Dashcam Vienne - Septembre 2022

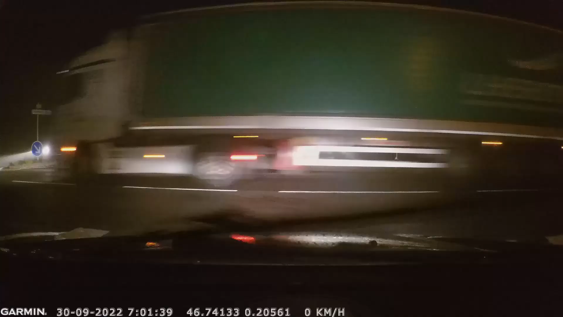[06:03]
J'avoue râler quand les automobilistes oublient d'enlever leurs anti-brouillards arrière quand tu es derrière eux.
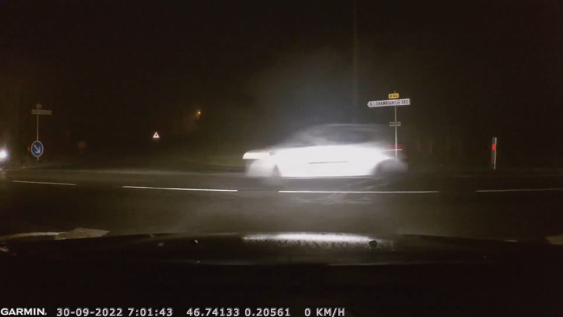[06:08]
Voir dashcam vient novembre 2021.
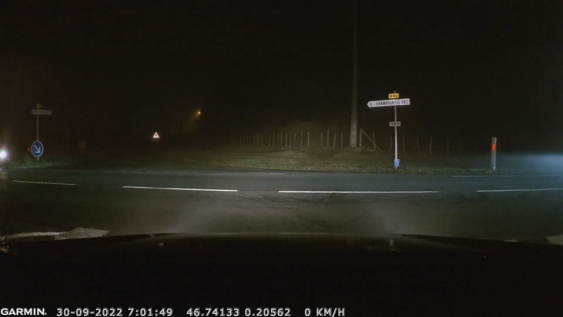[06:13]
Quand c'est fait, il faut aussi le signaler. Même pour une camionnette blanche. Ça c'est grand.